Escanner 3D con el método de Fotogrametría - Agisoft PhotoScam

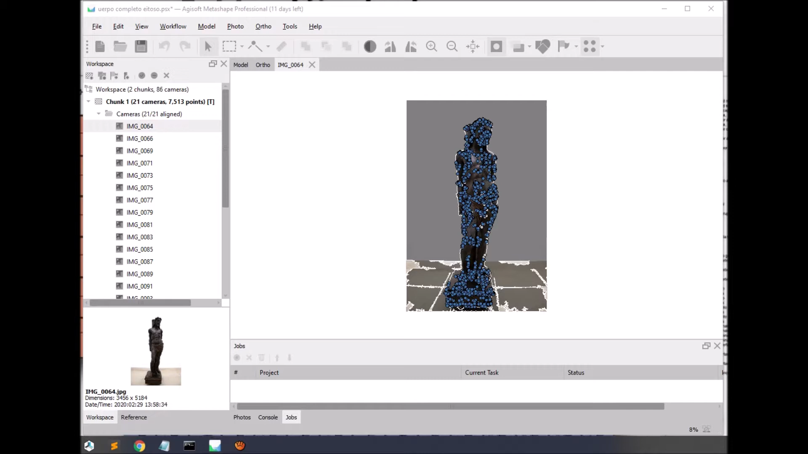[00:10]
Se trata de fotogrametiria, que a partir de fotos tomadas alrededor de un objeto y en diferentes ángulos, se las puede procesar para obtener un modelo en tres dimensiones.
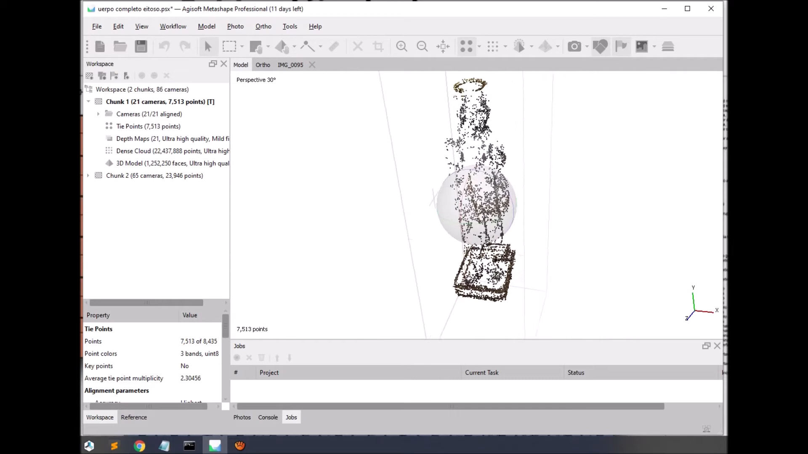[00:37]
Alineamiento de imágenes, el software reconoce la posición y ordena automáticamente las fotos, generando una perspectiva de distancia a la que se realizó la toma de cada una de esas fotos.
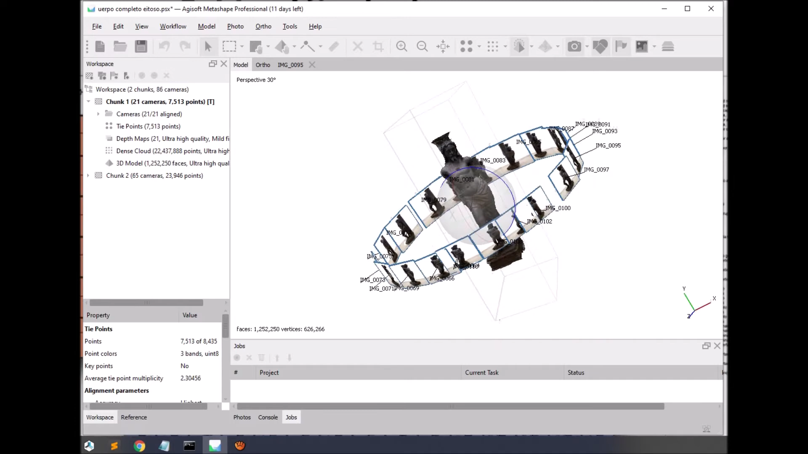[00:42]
Luego se pasa a hacer una lluvia densa de puntos, en la que se genera el primer boceto de modelo 3D mediante puntos.
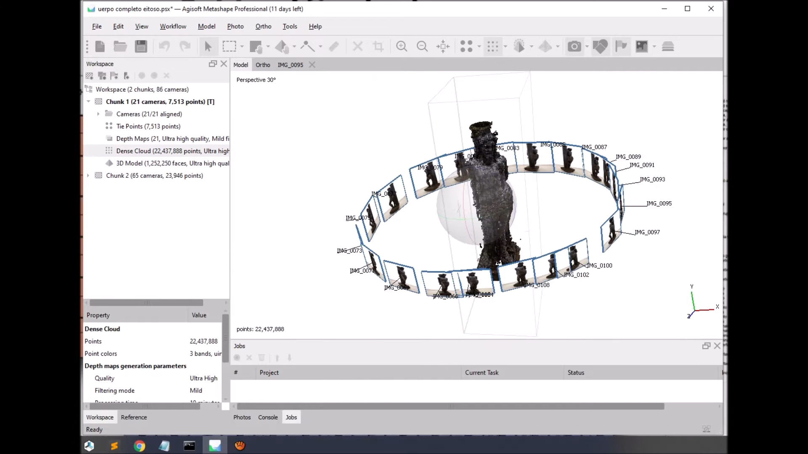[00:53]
En ocasiones es necesario editar el fondo de las fotos con el fin de evitar generar resultados confusos y errores durante el procesamiento.
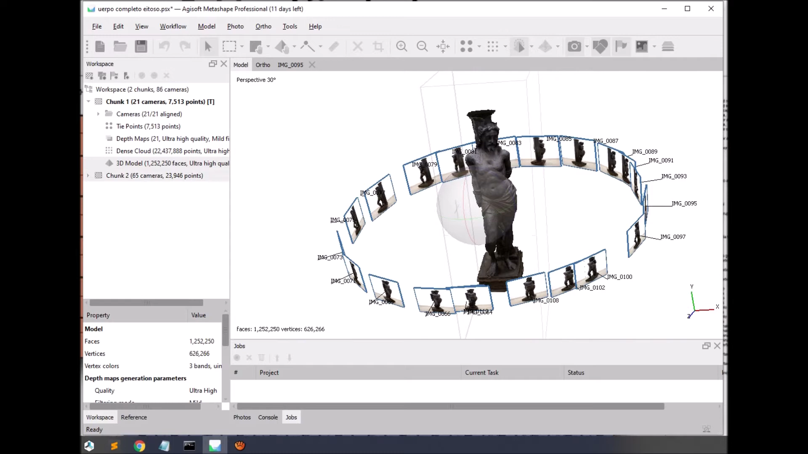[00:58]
Al finalizar se hace una malla poligonal,